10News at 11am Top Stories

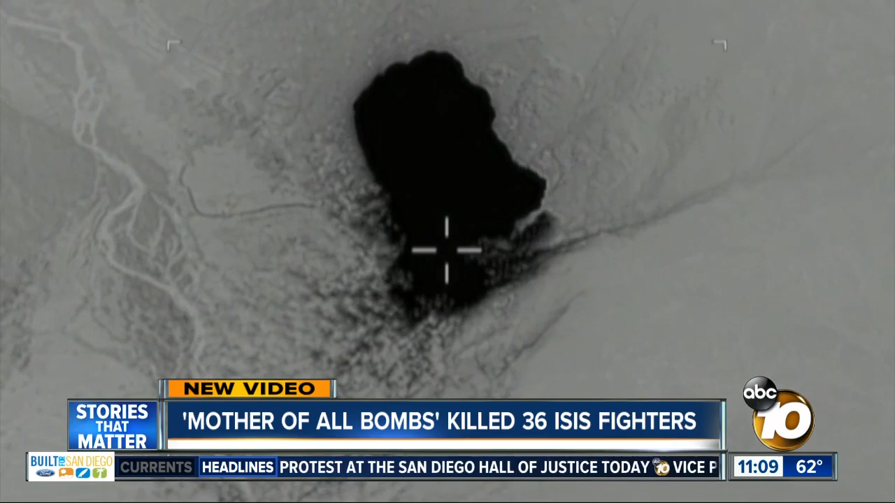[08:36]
This is the largest non-nuclear bomb ever used by the U.S. military. The Pentagon did not need the president's permission to use it.
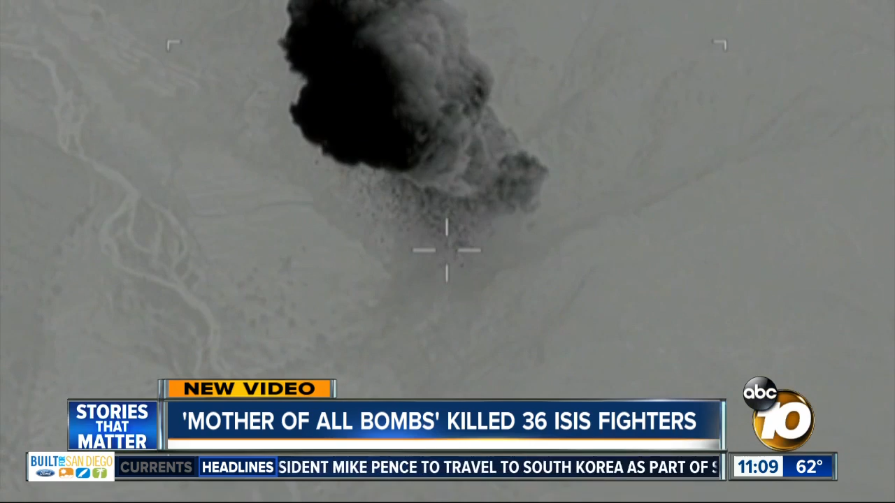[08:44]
It was dropped on a remote area where ISIS was hiding in tunnels and caves. New today, two local congressmen who are weighing in on the action in Syria.